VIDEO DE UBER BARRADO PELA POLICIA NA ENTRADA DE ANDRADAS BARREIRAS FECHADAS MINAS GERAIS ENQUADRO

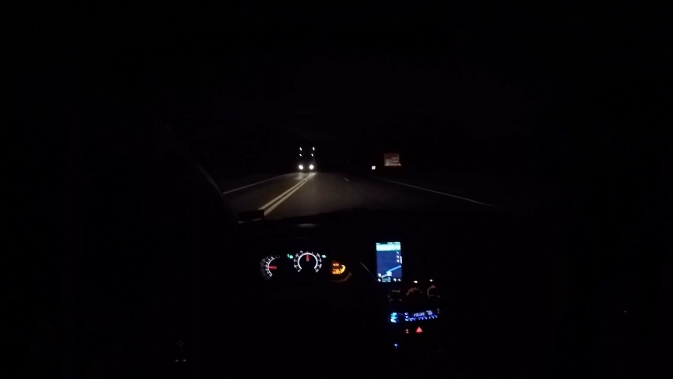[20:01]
sentido Ibitiúra Santa Rita de Caldas. Saí aqui em Santa Rita. Estou passando nesse exato momento aqui o limite de município para Caldas. Vamos ver se por aqui eu consigo entrar na barreira. Até chegar lá eu mostro para vocês. Hoje foi uma jornada, hein, irmão. É, pior de tudo que o decreto, né, do presidente Jair Bolsonaro não está sendo respeitado,
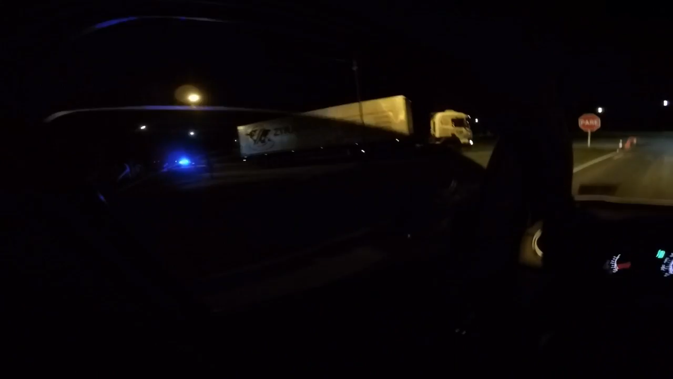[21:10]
Bom, por enquanto aqui tá tranquilo. Eles fecharam mais pra dentro ali. Parque Pinheiro, vamos ver. Só que eu vou ter que ir por aqui. Vou por aqui.
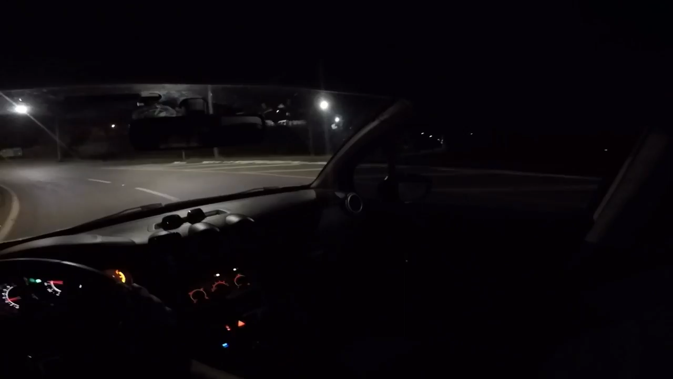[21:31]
Tem uma barreira ali no Parque Pinheiro, aqui da Polícia Federal, eles não estão parando não. Vamos ver como é que tá aqui. Brincadeira, viu? Tive que atrasar em uma hora a viagem pra eu conseguir entrar.
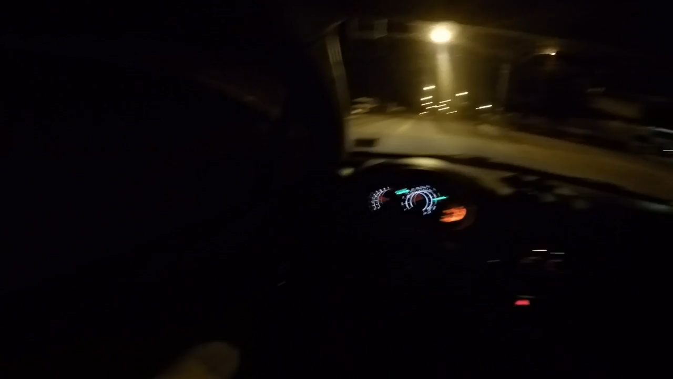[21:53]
Por enquanto tá de boa. Entrei. Aqui não tem barreira. Vamos ver se tem mais lá na frente. Acredito que não vai ter. Brincadeira, só em Andradas que tá essa frescura. Bom, frescura não é, né?
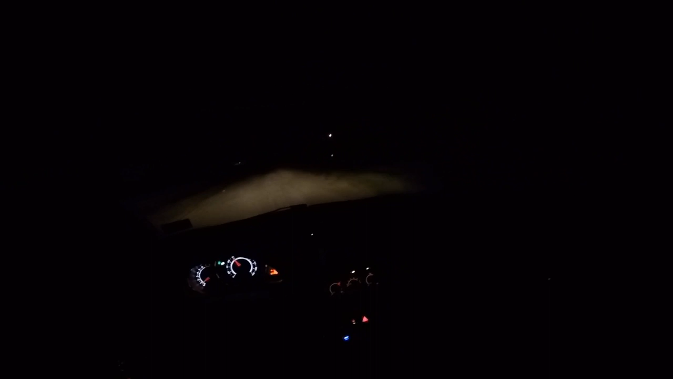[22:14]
Mas, pô, eu tô provando que eu sou morador aqui da região, pô, de Poços de Caldas. Tomara que corra tudo bem. Não, acho que não vai ter, aqui não vai ter barreira. Tinha uma ali no Parque Pinheiro, mas acho que aqui não. Aqui tá de boa. Então é isso aí, pessoal. Graças a Deus consegui entrar dentro de Poços de Caldas. Pelo amor de Deus.